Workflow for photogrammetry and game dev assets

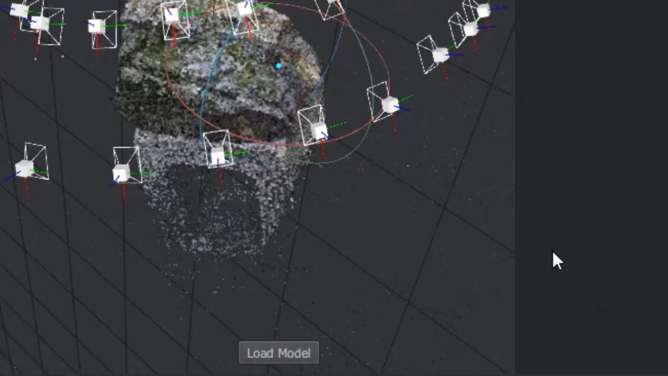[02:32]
Alright it just got finished and let's see it.
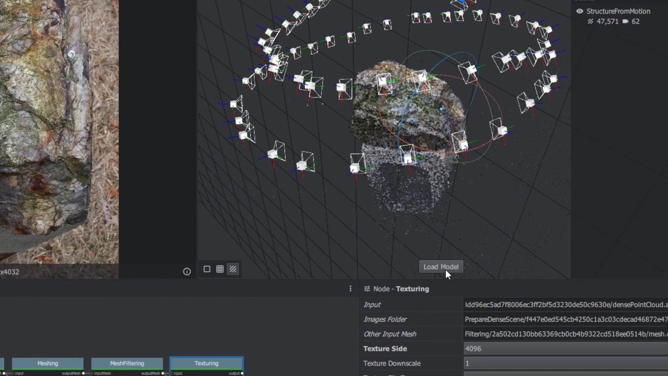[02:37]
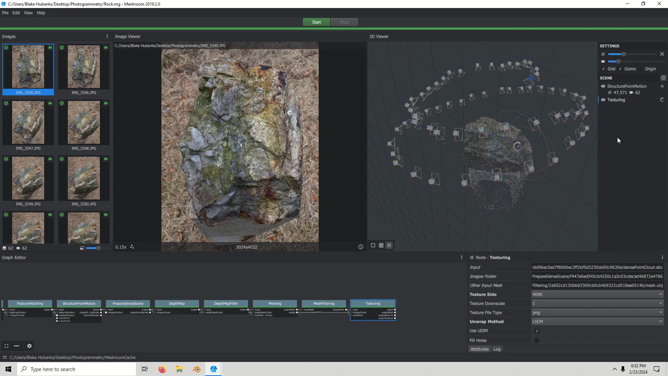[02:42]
Uh to see it just hide structure for motion and here it is. Looks pretty good.